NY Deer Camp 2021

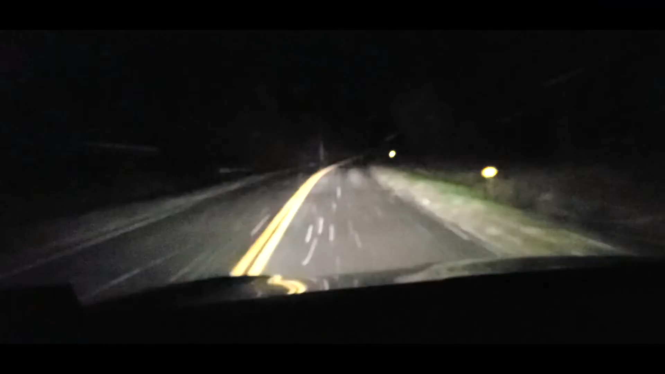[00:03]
Right, it is November the 18th. Up here in New York, just arriving. I'll be pulling to camp in a couple minutes. Got a little bit of snow flurries going on. Hopefully, it'll at least leave a little bit on the ground tomorrow when I get out. It's always good. See what's moving through.